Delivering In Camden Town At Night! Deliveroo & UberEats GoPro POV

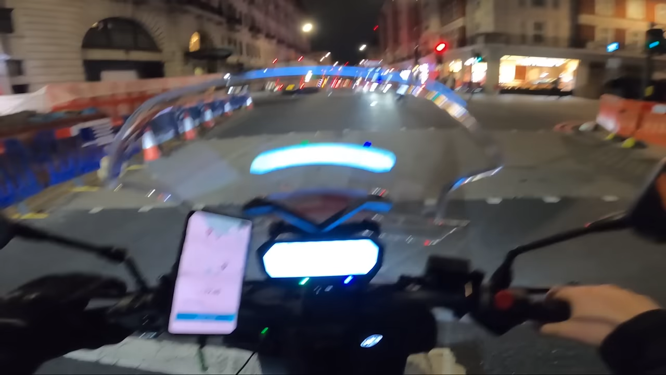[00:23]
customers are really close as well so i will go ahead and take it
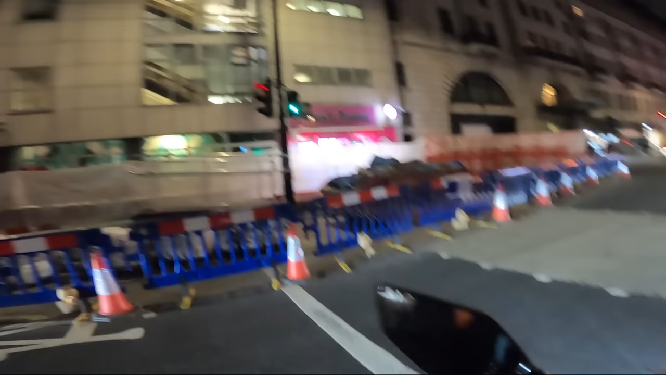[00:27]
it's literally there on my left okay
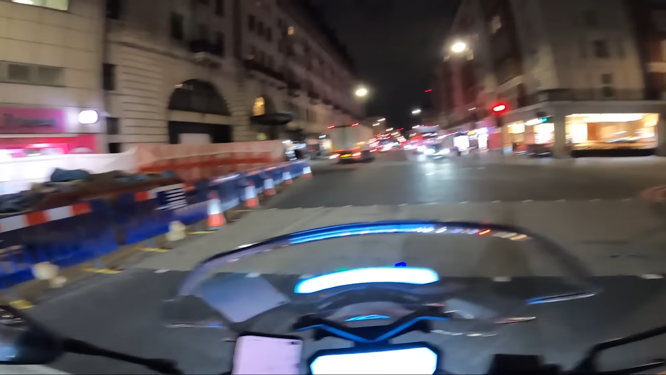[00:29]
we need to find somewhere to park up and then we'll uh we'll go pick up the order
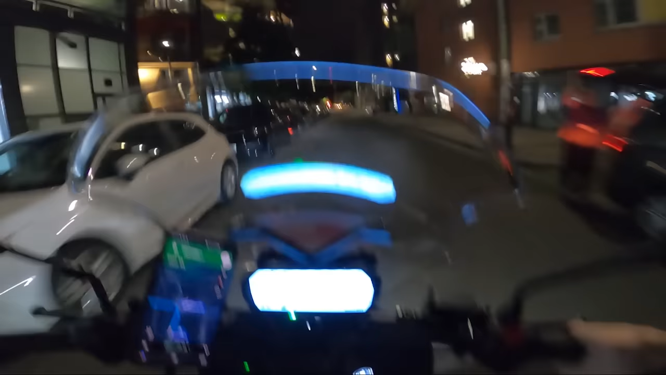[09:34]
just beautiful and the road seem really calm really quiet can't really ask for much more but i can and i'm asking for another order one thing i've come to realize is i hate the london speed limits how on earth is this road a 20 zone this makes no sense this should be at least a 30 if not a 40 but no it's a 20.
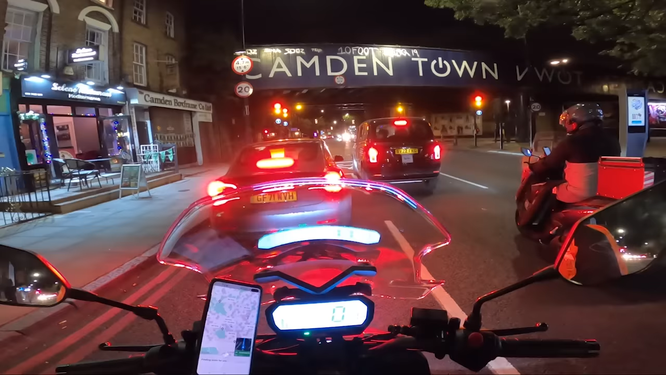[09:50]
welcome to london it's been a bit quiet on the orders uh since we dropped that last one off you can see now we're going underneath camden
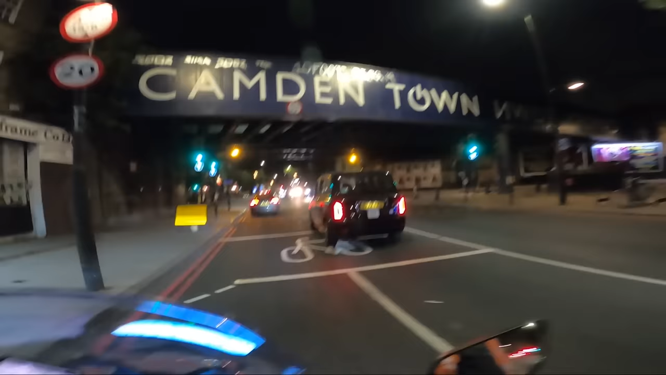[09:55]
town bridge hopefully that's going to give us a little bit more look now we're entering
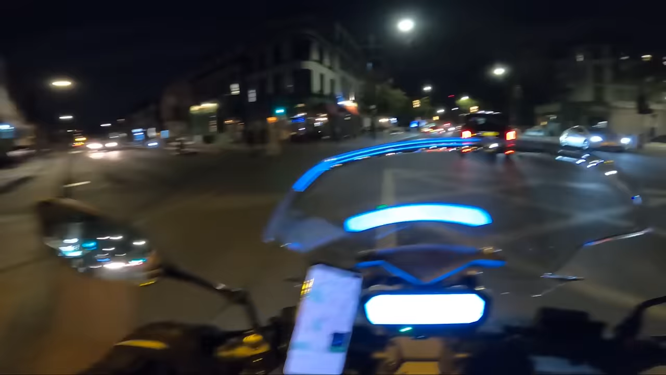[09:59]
into camden there's a lot of restaurants and uh cafes and pubs and things around here although it is
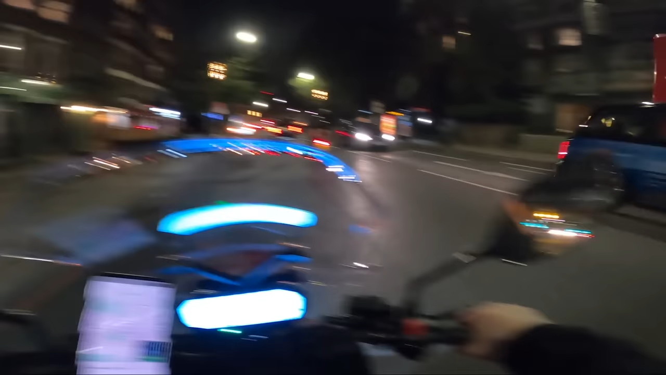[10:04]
half nine right now so a lot of them will probably be getting ready to shut oh here we go we're getting a delivery hop order five pound 97 it's with morrison so if you don't know delivery hop basically is the middleman and they help facilitate all the grocery orders
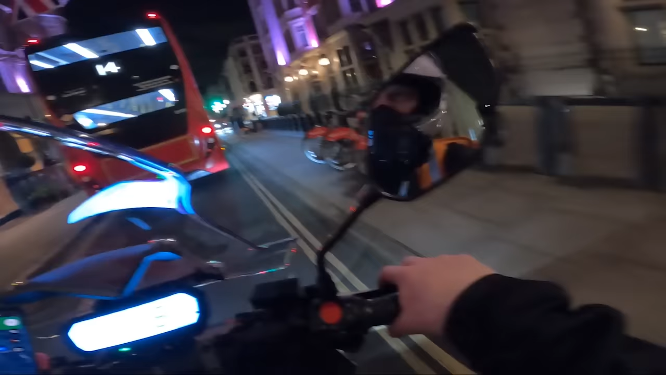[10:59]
further than i was expecting and google's saying it should take us
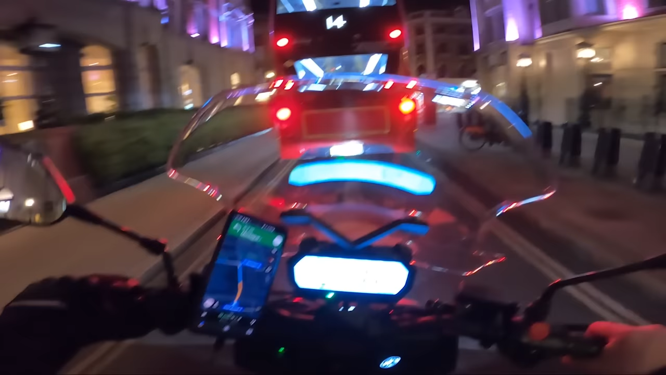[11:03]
roughly 11 minutes if we can get past this bus
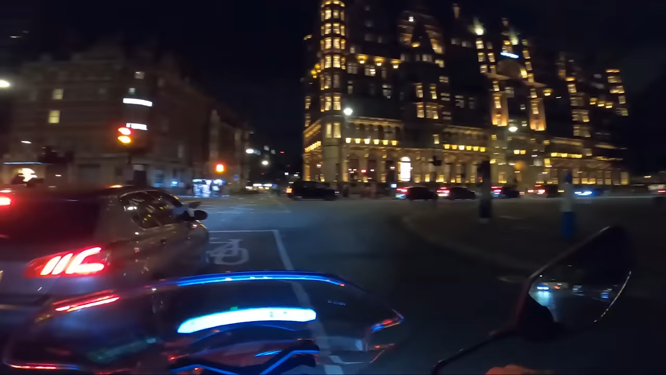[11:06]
well how beautiful does this building look by the way this is the uh kimpton next to russell square and i think i've ever paid too much attention to it at night but with the lights it looks incredible
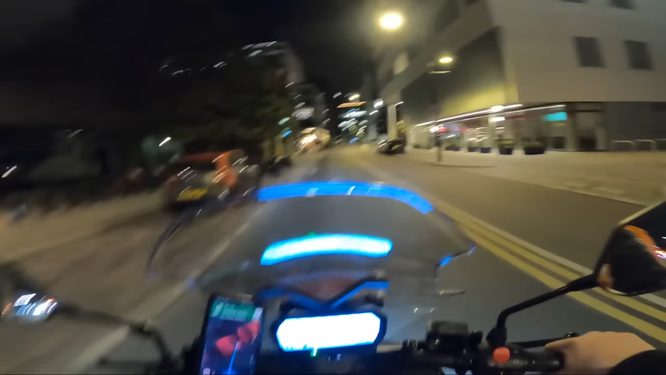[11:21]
what are the odds of this guys so a delivery we did like right at the start of the video we're basically back in the exact same spot dropping off to uh the same building doesn't really happen too often i wasn't expecting to come here i didn't really check the map properly yeah back again
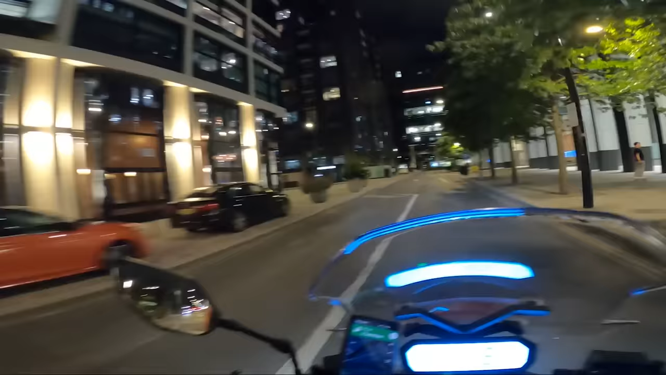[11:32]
good little spot actually because there's a lot of different restaurants and stuff around so hopefully once we drop this off we'll be on to another order
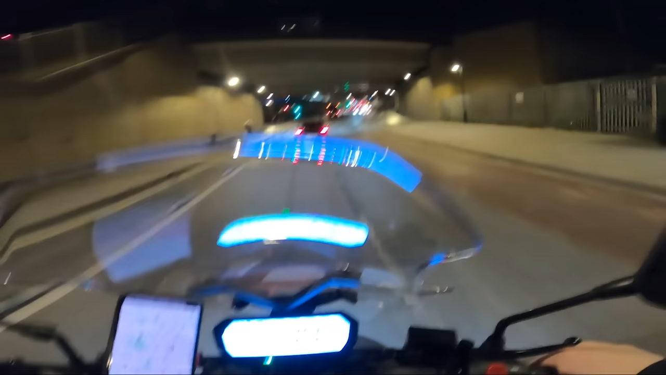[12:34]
don't know if i like that or not it doesn't really look um what's the word elegant looks like an aeroplane or something that's ridiculously big is there a need for that i don't know each to their own